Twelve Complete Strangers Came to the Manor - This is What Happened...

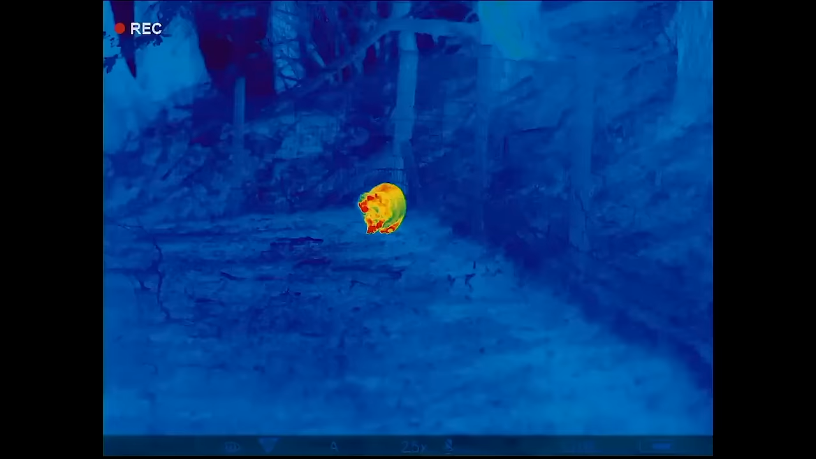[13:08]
did see the beavers they went down yeah and um and they saw them through the night vision so it's so exciting because it
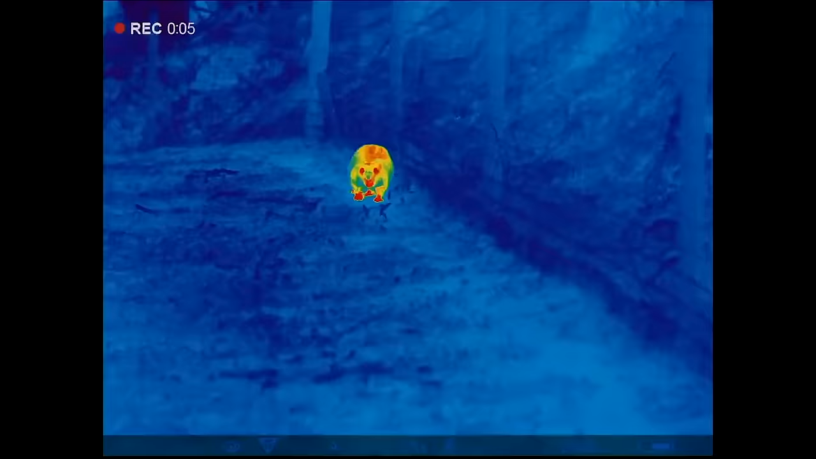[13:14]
was
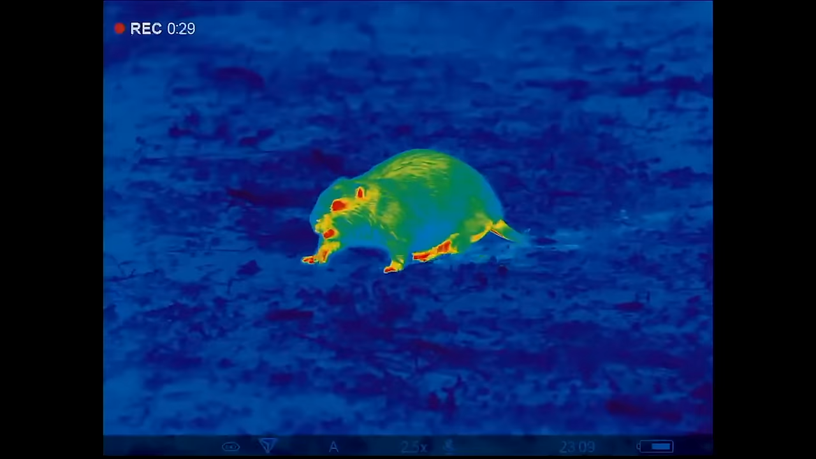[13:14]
dark it was pouring with rain but there one of the beavers was yeah munching away in
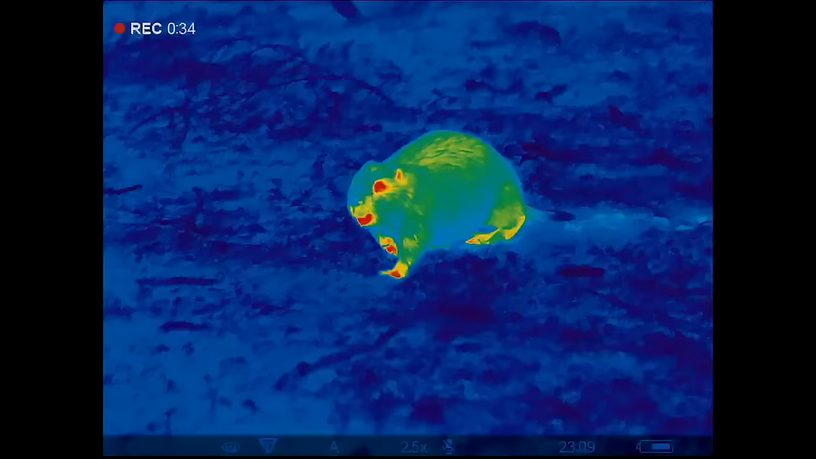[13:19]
the night vision so then thursday it's the last full day at mapperton of the tour and